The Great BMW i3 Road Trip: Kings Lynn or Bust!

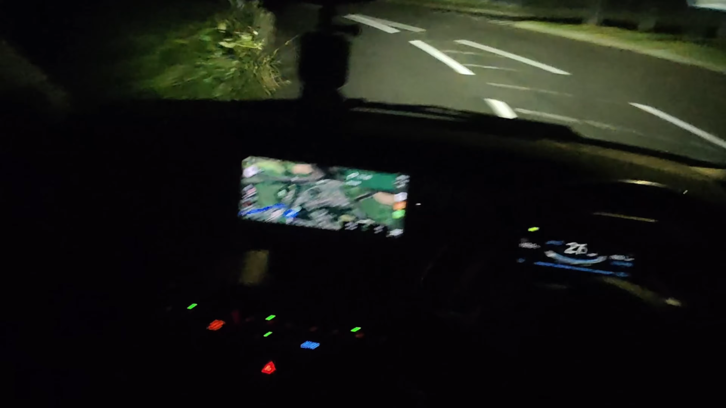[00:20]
which according to the sat nav oh it's only going to show me the first part of the journey so anyway we are on our way a hundred percent charge 162 miles in the gom I'm using all Tesla charges this is the first Tesla charger wants me to do a brief eight minute top-up at Exeter
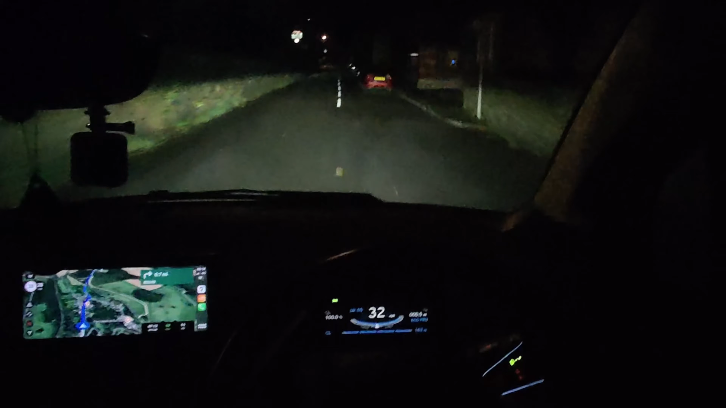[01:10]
right see you when the Sun starts to come up just going over the Tamar bridge so we're leaving Cornwall and entering England so I've done nearly
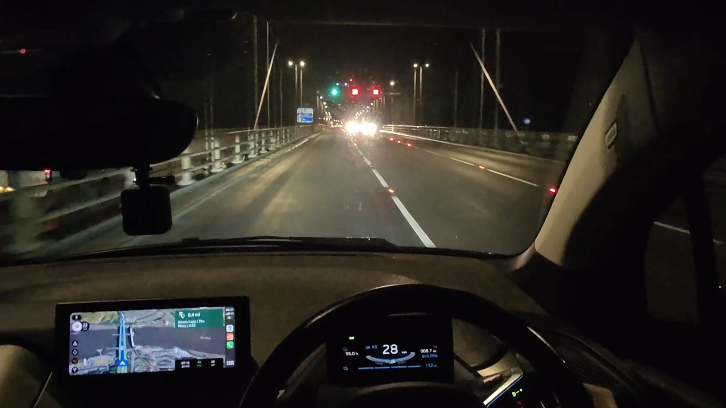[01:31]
nine miles I've used five percent battery the temperatures definitely dropped I did precondition the car as well so 95% in the in battery nine miles done or 8.8 and 152 miles in the gom let's keep plodding on it's it's taking some getting used to this